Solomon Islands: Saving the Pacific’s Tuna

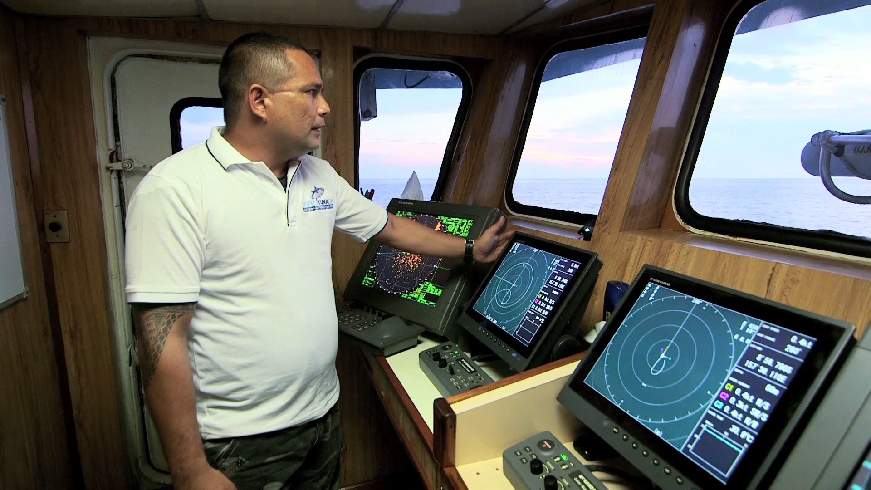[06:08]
It's quite easier now when there's a spot of fish 100 meters away.